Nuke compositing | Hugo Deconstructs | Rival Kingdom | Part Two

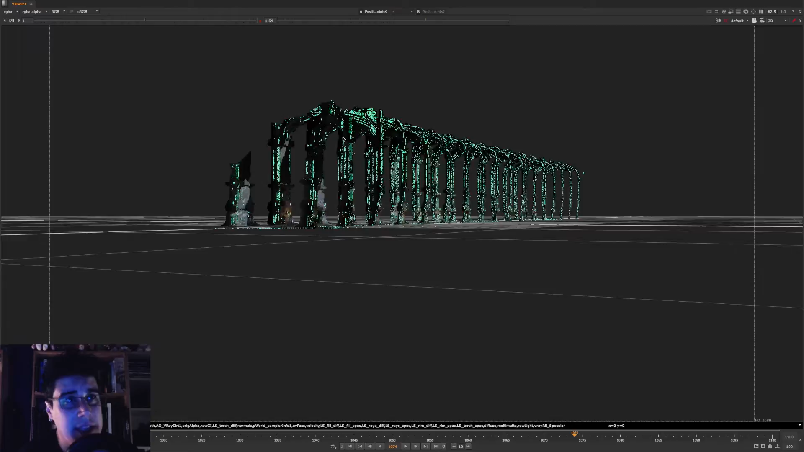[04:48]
You guys probably seen this many, many times on tutorials in the foundry.
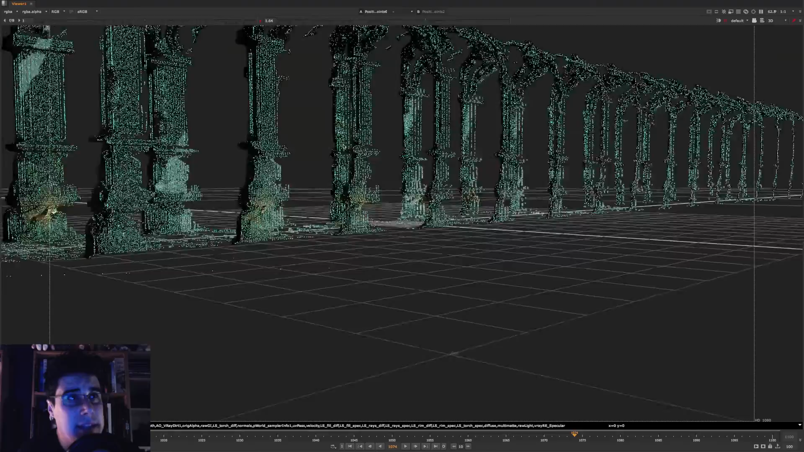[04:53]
But this is remarkable and it's really handy because this allows you to know
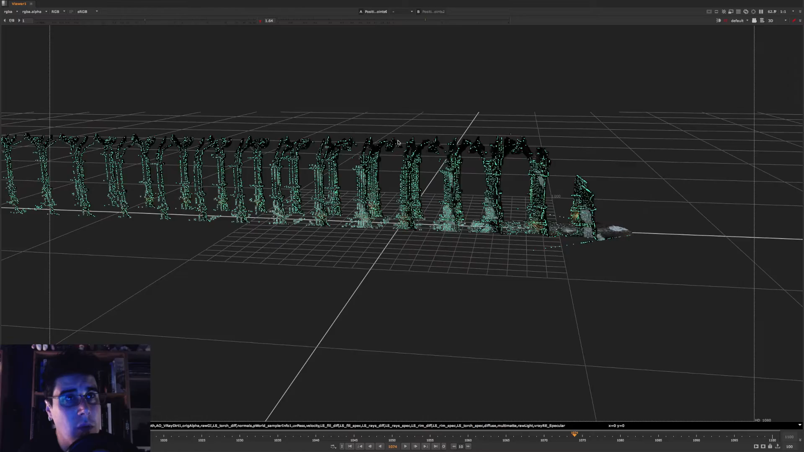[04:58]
specifically where objects are in 3D. And I mean really specific.
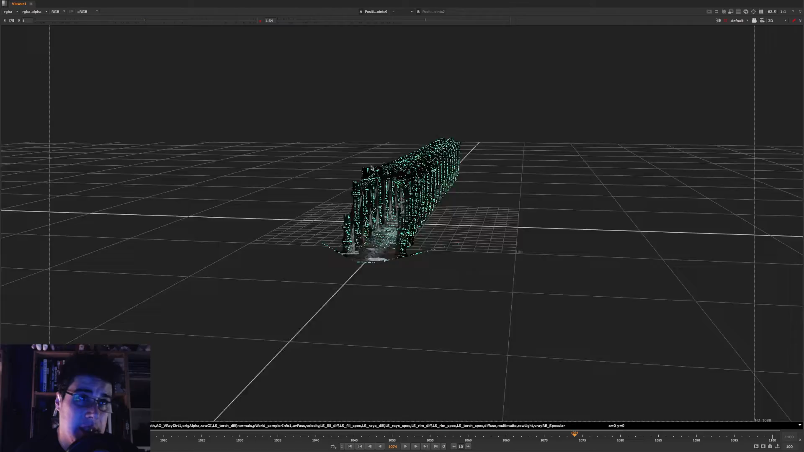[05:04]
I mean it's like one to one. Everything here is into scale.
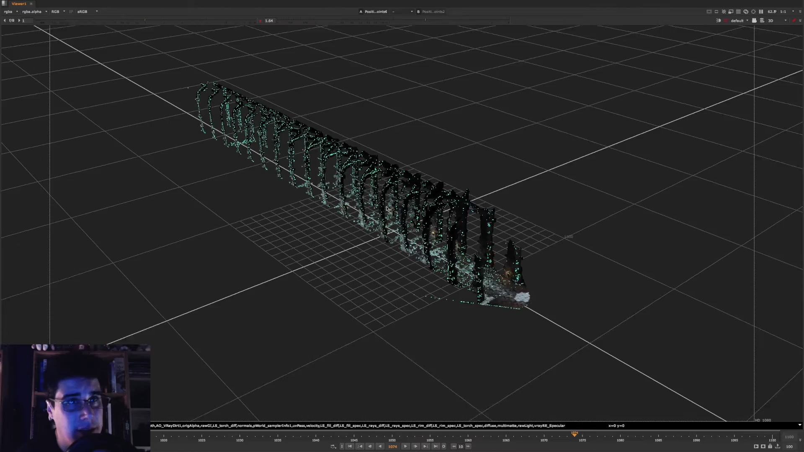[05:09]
So if I open this scene in Maya right now, it would be exactly the same scale, the same position, the same location as in Maya, which is really good. Because then if you actually know a little 3D, you can actually open the 3D scene and bring some geometry if you need to.
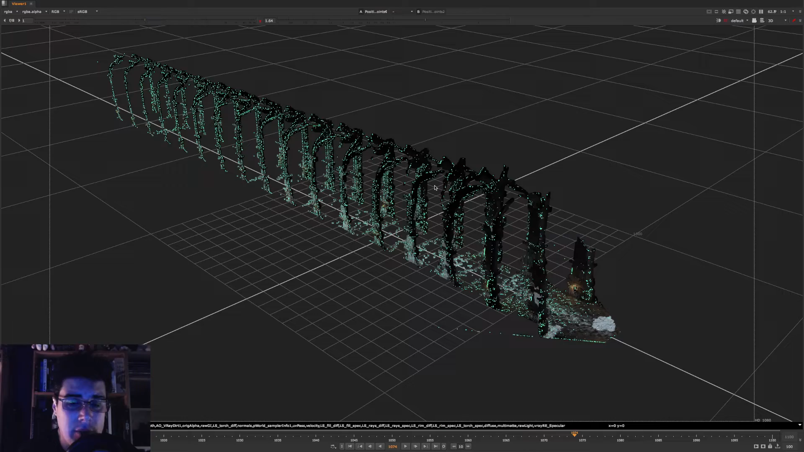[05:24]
And it will be placed on the correct place. And so this is how we figured to put the torches because I knew exactly where the torch and where the fire should be.
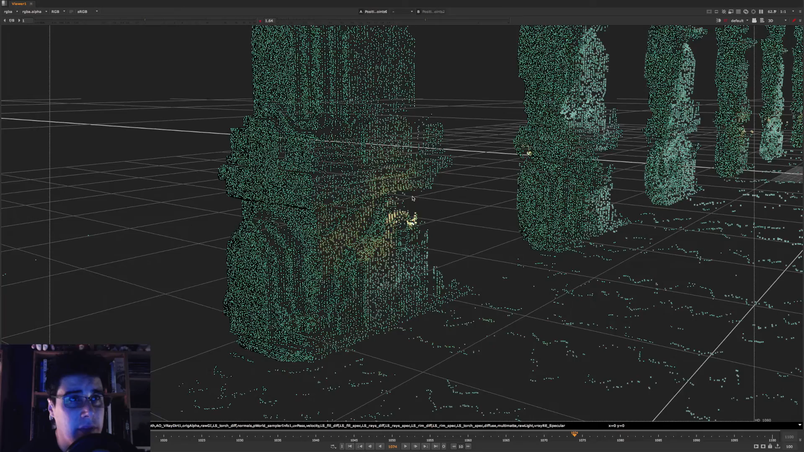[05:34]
Because you can see the redness of the points here.
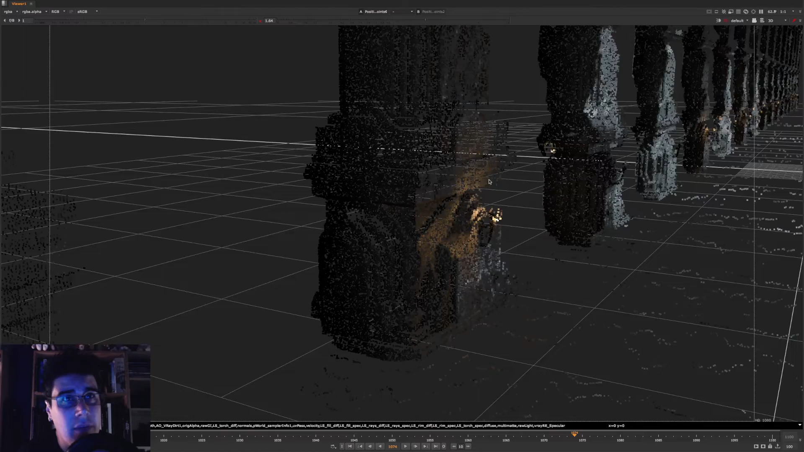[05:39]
So I knew that every fire needed to be on each of these pillars so that I had, you know, one, two, three pillars. And some pillars were turned off because that was, you know, a creative decision of us.